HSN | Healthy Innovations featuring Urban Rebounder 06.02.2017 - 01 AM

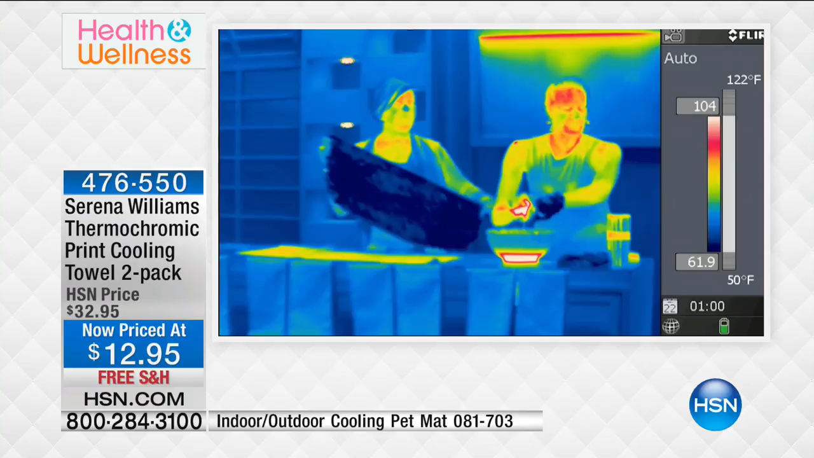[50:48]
wash out that's machine washable with a upf of 50 and i want to show you this thermochromic camera will
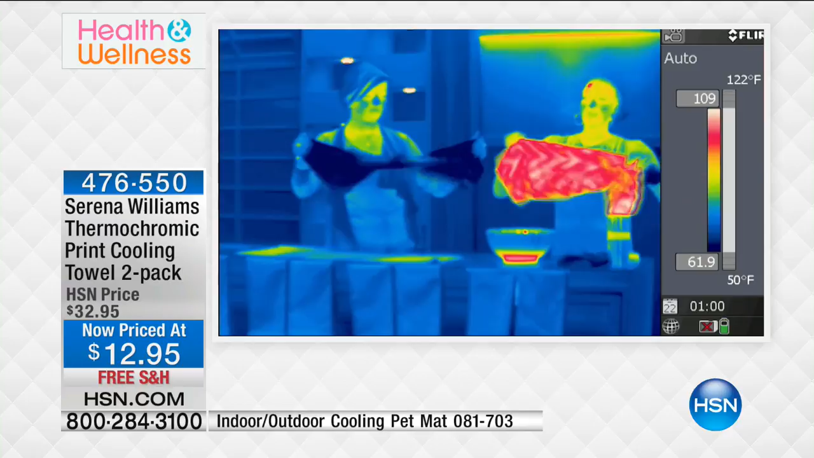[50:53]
actually show you this that's hot right this is hot look at it's about 104 plus i'm soaking it with any temperature water i am wringing it out and i'm snapping it and look how it drops super duper duper fast so when you are watching the kids play soccer you're going to the amusement park
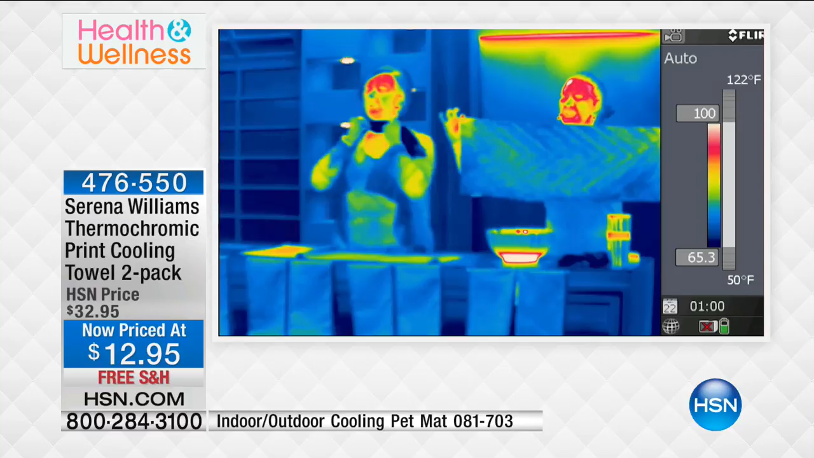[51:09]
On screen: scale top 122°F, scale bottom 50°F
maybe you just got that personal summer not feeling well put this on your head your neck you can wrap it around wherever you want to get that instant